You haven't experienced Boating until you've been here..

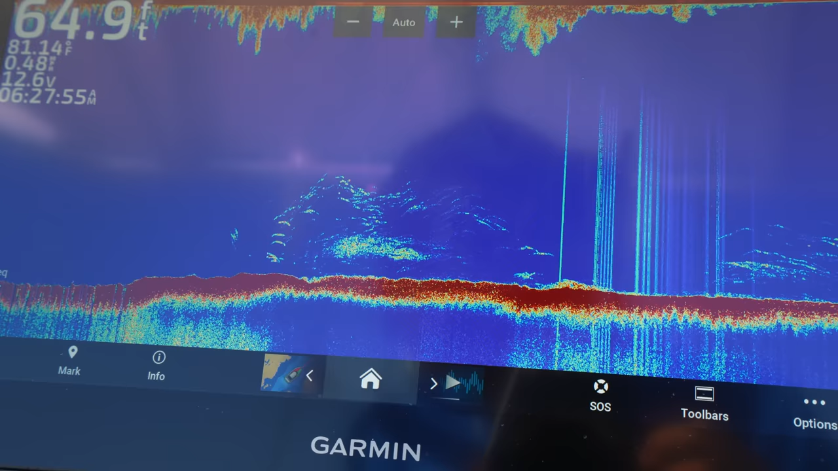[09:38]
On screen: depth 64.9 ft
pulling up our first number here and uh once we get on top of it we're gonna drop the
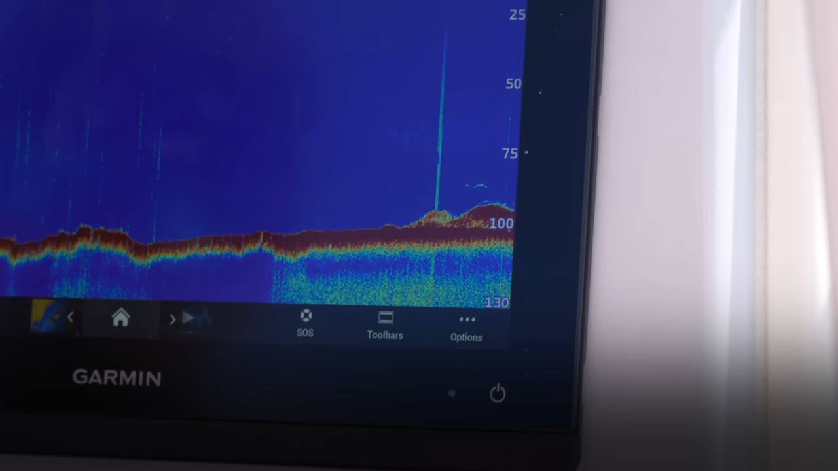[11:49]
that's really it out here it's just it's really important to have a really good transducer on your boat to where you can kind of just idle around and try to mark that good bottom